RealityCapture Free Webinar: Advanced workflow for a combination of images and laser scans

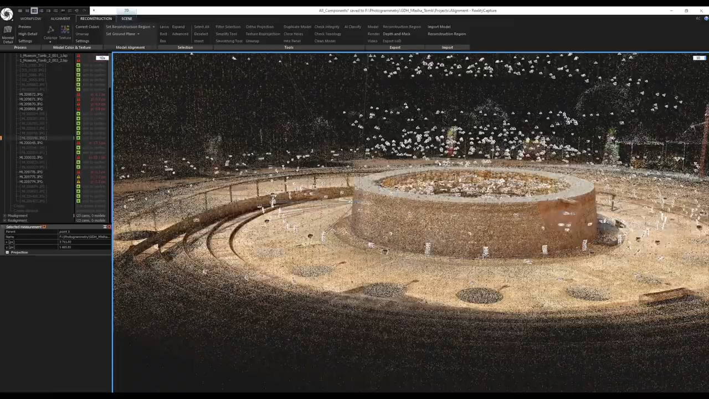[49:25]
this is how I placed control points in multiple spots that were very
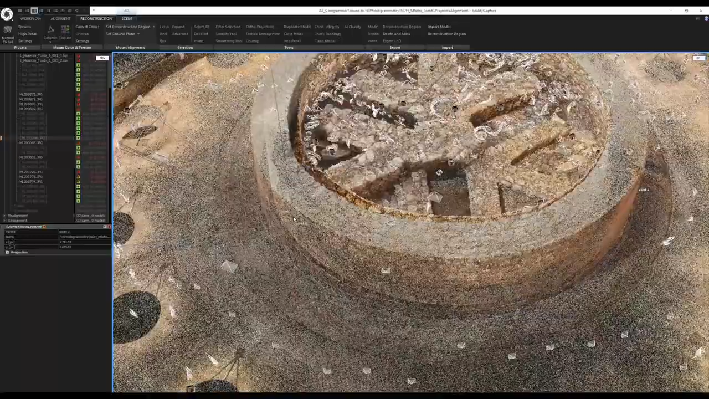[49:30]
misaligned so I place some here I also place some
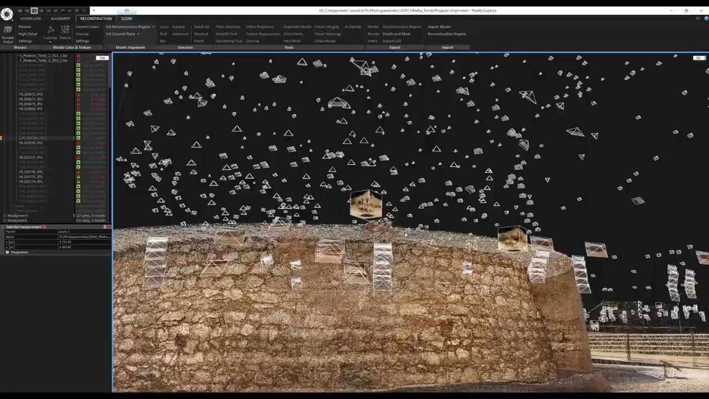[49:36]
here you can see that there is also a misalignment right
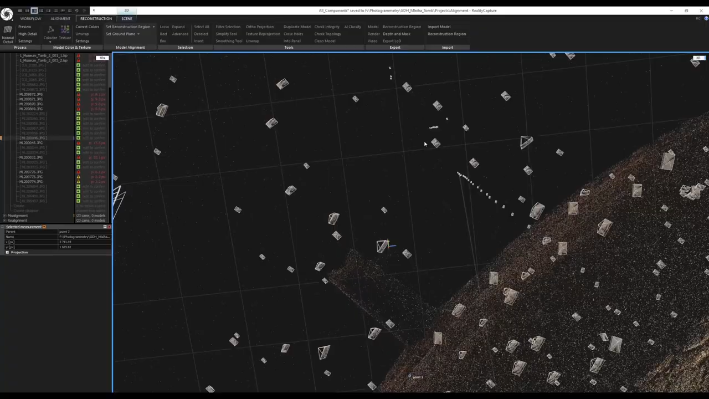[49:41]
here yeah this point should be right over here
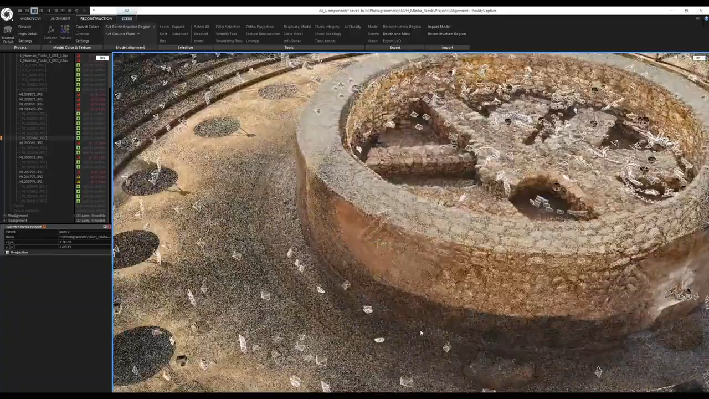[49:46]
and then I run the realignment
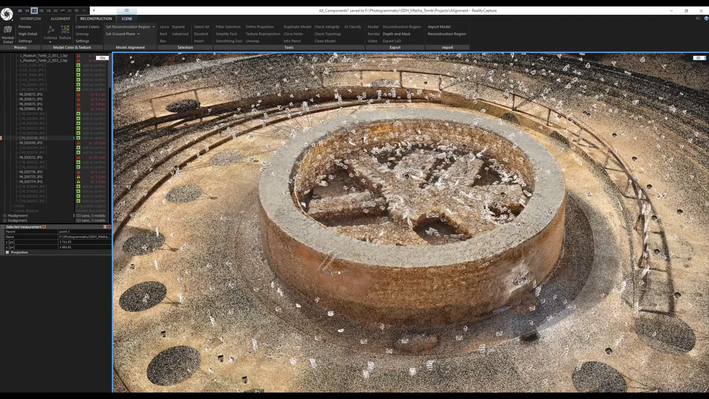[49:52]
with the default weights and actually nothing changed it was it was the same way then what I did I selected all of the control points like this wait it's different value because this is the new one I will get rid of it right now like this and right now they are set to 100 because I tried 50 and 50 was still not enough to correct the misalignment so I
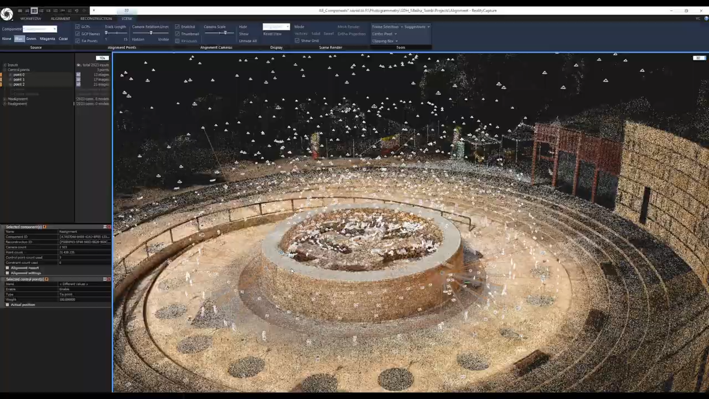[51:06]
and see the misalignments are gone there
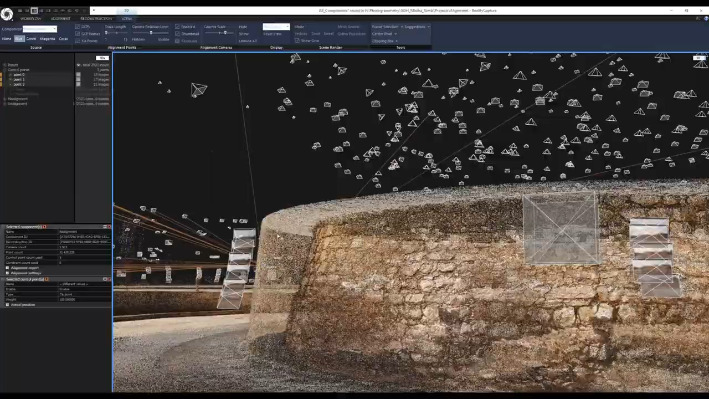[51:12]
are no double walls so I thought that everything was
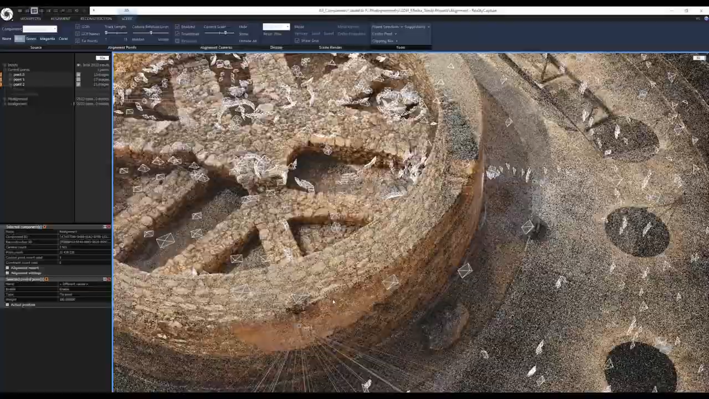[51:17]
fine but they were still some some subtle misalignments
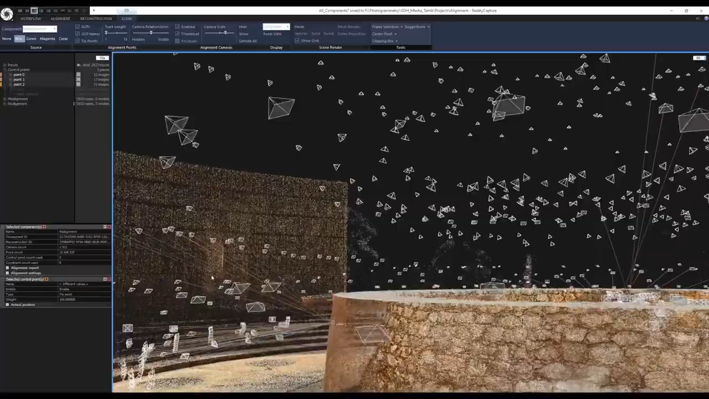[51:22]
present that caused the artifacts in the meshing and in the texturing
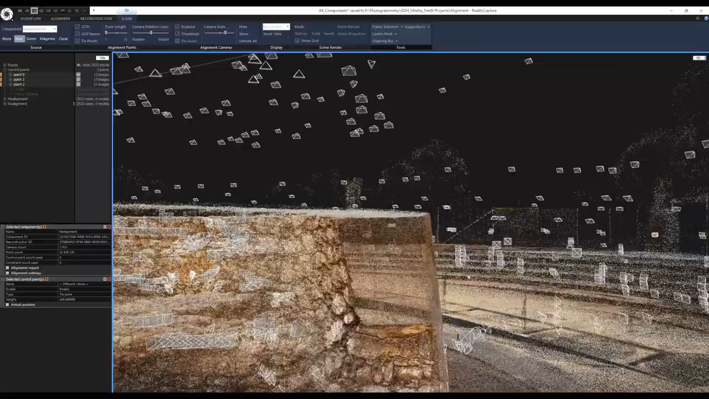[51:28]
okay so after I had this realigned component and
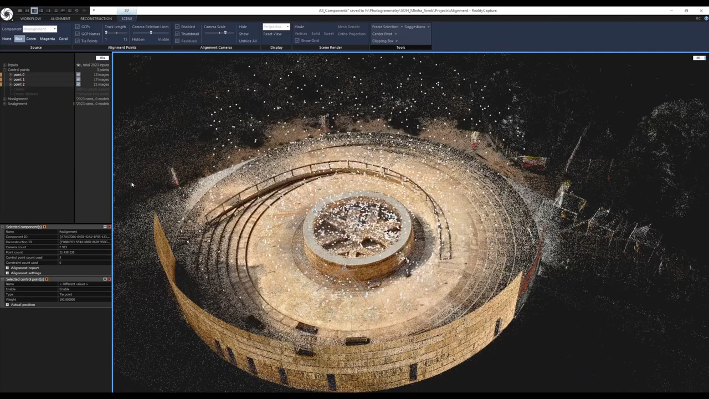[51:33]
you see that there is no marker here there is no geo reference let me just make this wider there is no geo
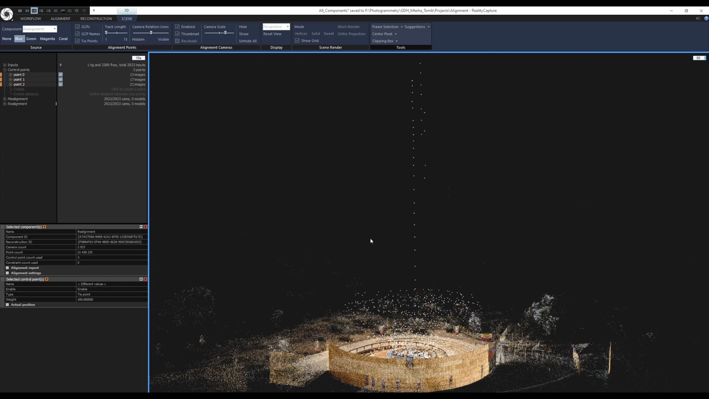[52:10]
the camera lasso tool which is activated by pressing C and select them
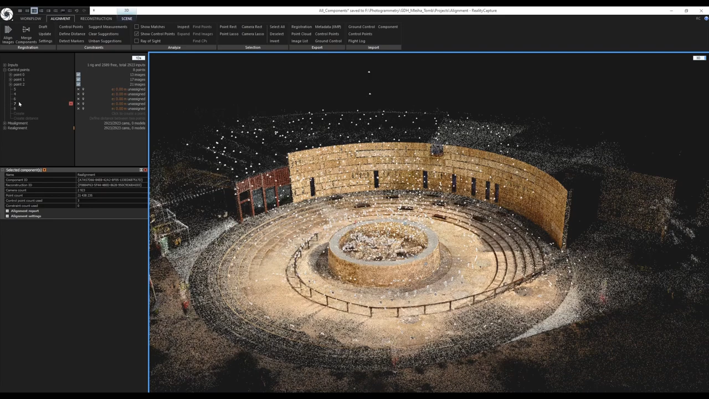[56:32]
here so now what I need to do is place these control these ground control points in the in the in the component
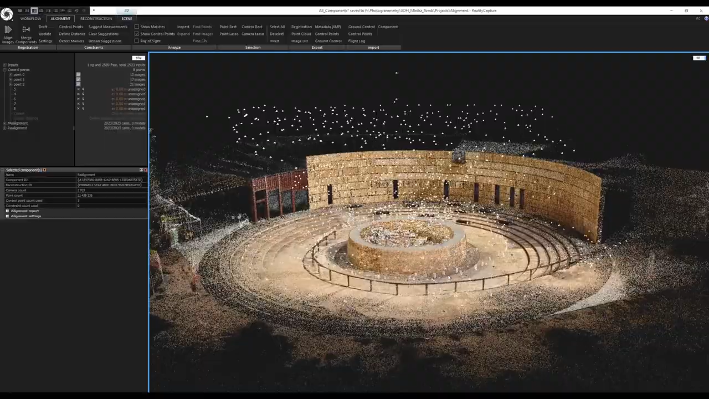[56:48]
so what I did there are multiple ways how you could because right now you don't know where's the north where the
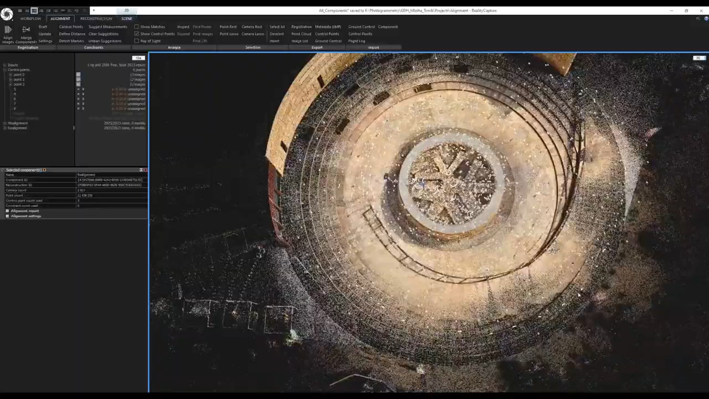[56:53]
south you don't know how how it is orientated you would know that if I if I let the the approximate georeference from the drone shots but
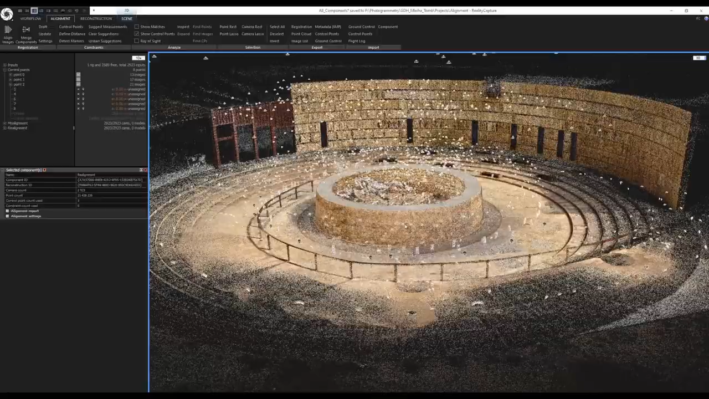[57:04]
I didn't use it right now so it will be a little little much little
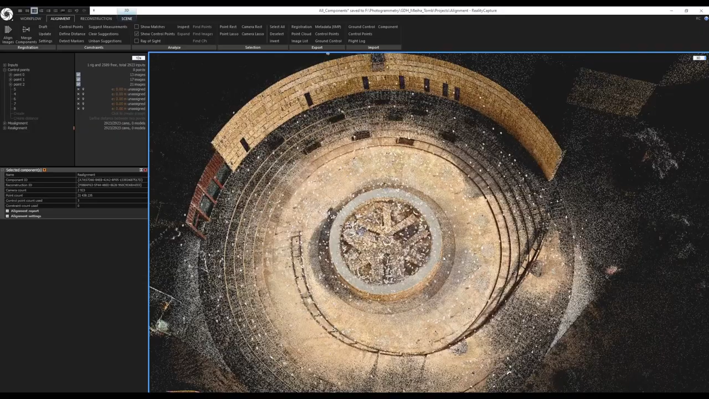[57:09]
challenging for me to place the control points but I can handle it okay so let's try to
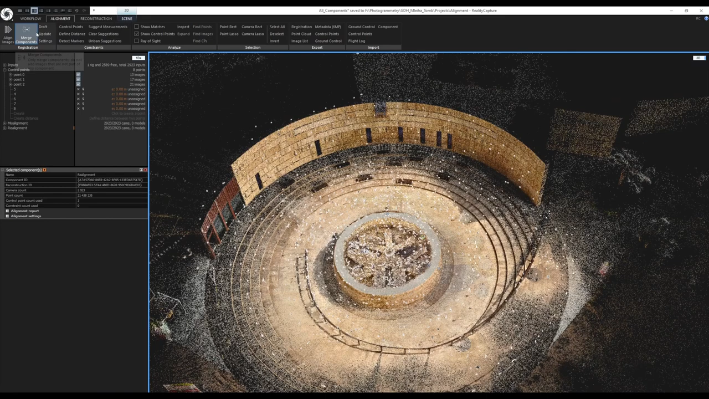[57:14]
change the view again let's keep the top right corner as a 3d view let's change the bottom right corner to a map view zoom in to the ground control points
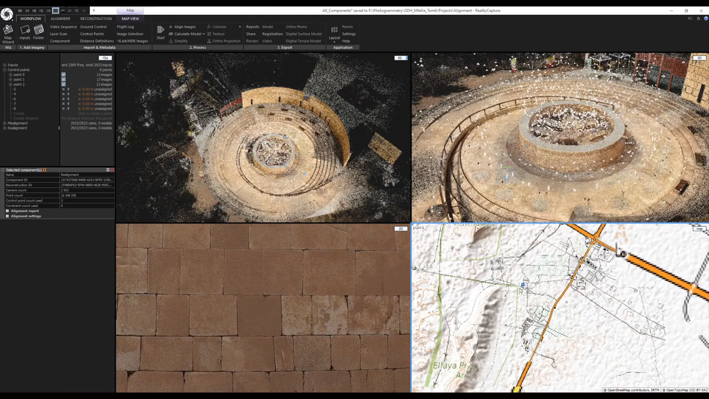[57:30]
and now when I rotate this 3d view a little bit now I can align it to the north and now I have a an idea where the ground control points should be okay so ground control point number five should be somewhere around here so let's try to
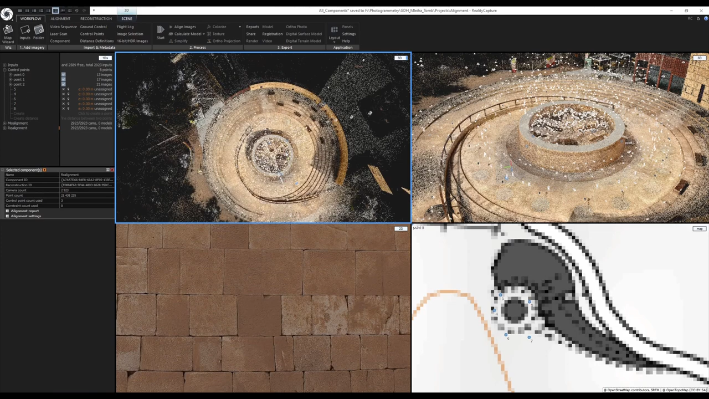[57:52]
find it and let's try place it I will activate the control point tool again I'll highlight ground control point number five and
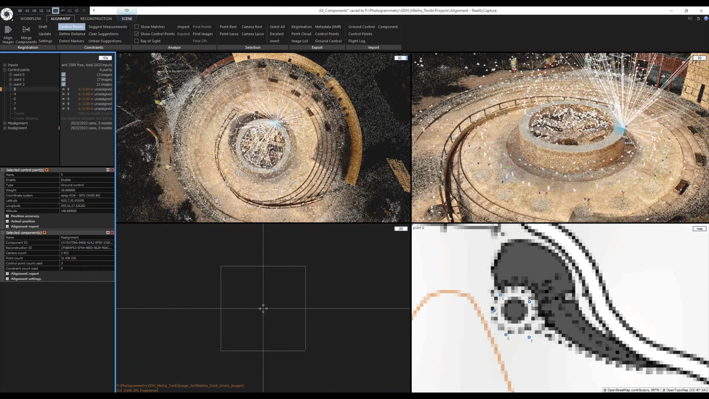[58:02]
hover with my mouse cursor over the point cloud and here in the bottom left view I have a 2d view and I
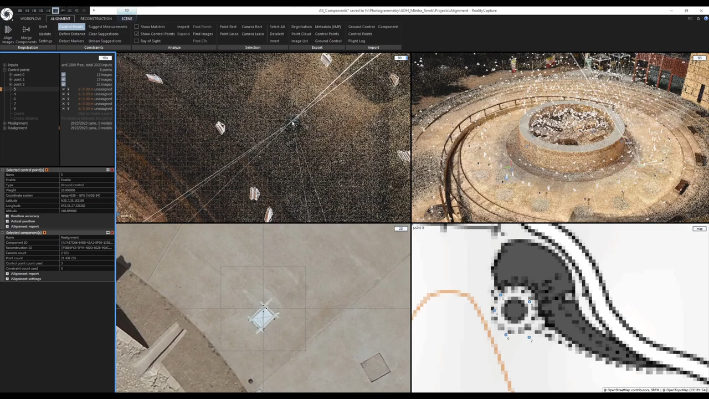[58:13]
get live previews of the of my 3d cursor actually on the point cloud so it's it is displaying images that that can see the place that my my mouse cursor is over so here we have the ground control point number five I don't have to place it really that accurate right now so maybe okay I will place it here because I will refine its position later okay
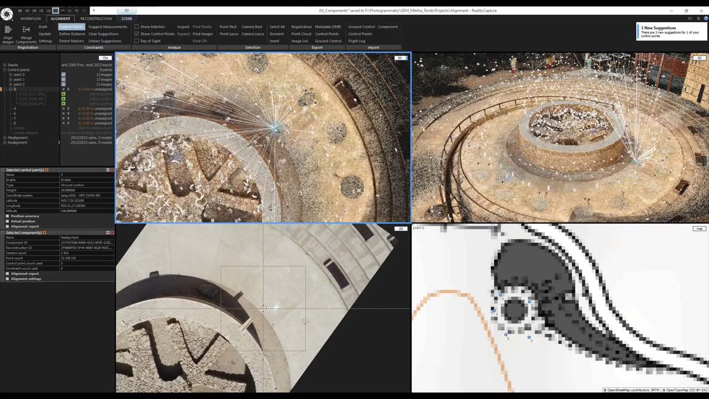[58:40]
so that would be control point number five then I would add a control point ground control point number six it should be somewhere somewhere around here let's let's try to place it as well so again activate the tool highlight the corresponding ground control point and let's let's try to find it and actually here it is place it and zoom it oh no it's actually
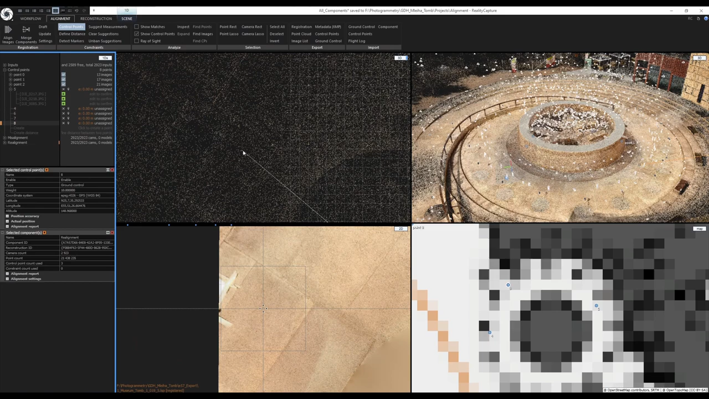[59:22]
number eight yeah I'm blind yes this is number eight so no I have to delete this two suggestions highlight number eight and I can't place it right here we'll zoom
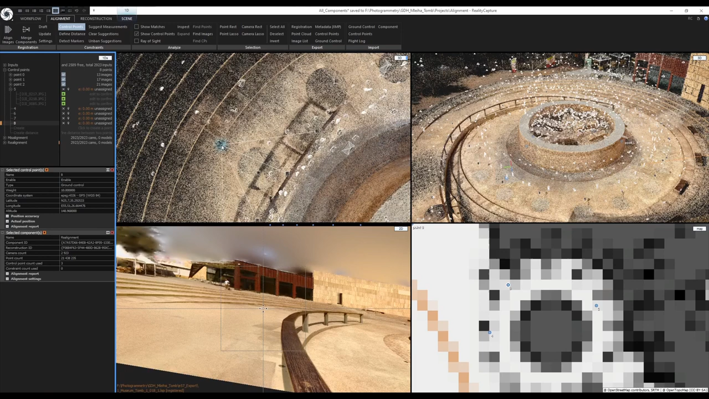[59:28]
out a little bit like this okay so and then I would continue with the other ground control points so let me disable the control point tool by right clicking and now I will select the first suggestion for ground control point number five but I need to make sure that this 2d view is displaying the blur cursor blue cursor like this okay and now I can refine
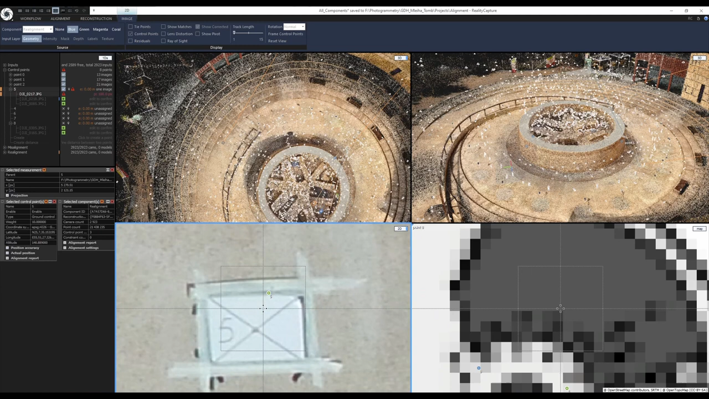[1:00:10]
its position so I would click on it move it to the right spot and confirm it by pressing the down arrow key it would confirm its position and select the next image like this like this and now RC gave me multiple other suggestions
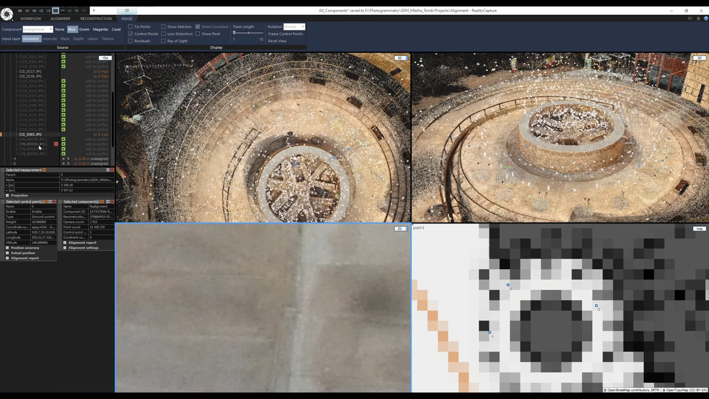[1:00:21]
so I can go over all of them this is actually a laser scan and it's visible yeah that's great because uh they were probably uh placing and removing the ground control points around the time they were using the laser scans because I noticed that some laser scan positions do not contain